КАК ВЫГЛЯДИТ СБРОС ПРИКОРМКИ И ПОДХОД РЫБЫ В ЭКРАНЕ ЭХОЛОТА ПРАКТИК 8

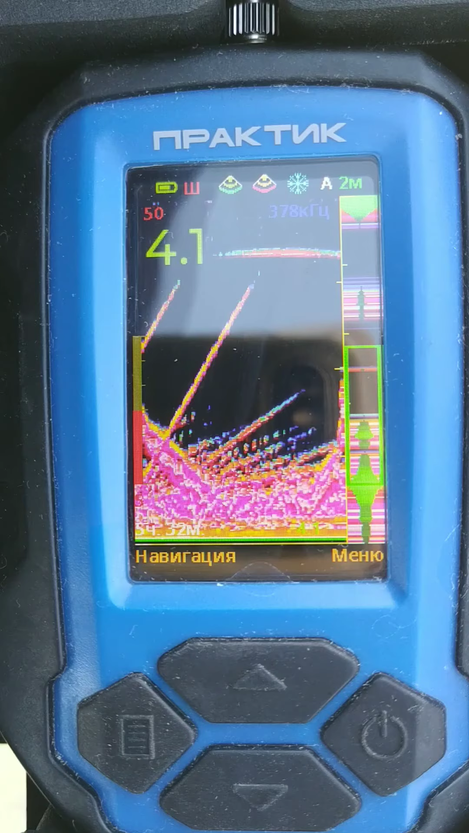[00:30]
не блин по корму видите как у рыбы просто разбегается капец вот это короче мы спустили корм опа видите шлейф корм какой офиге красота четко ваще
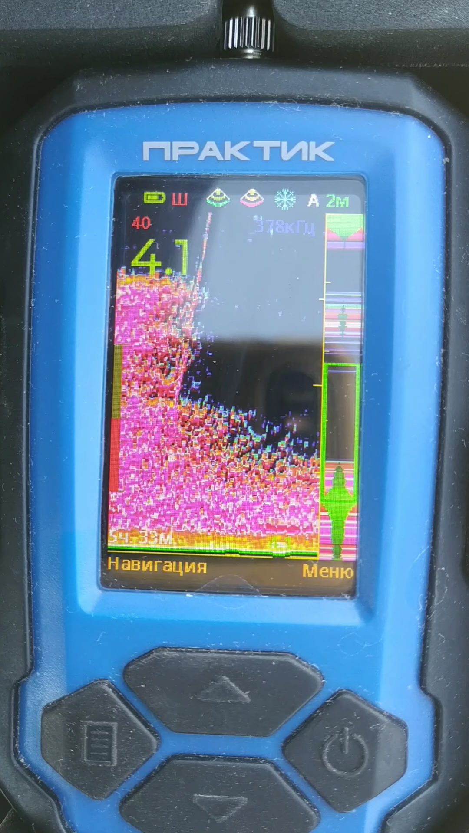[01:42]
кормушку наверх подымаем корм сбросили сейчас ждем рыбу увидите рыбы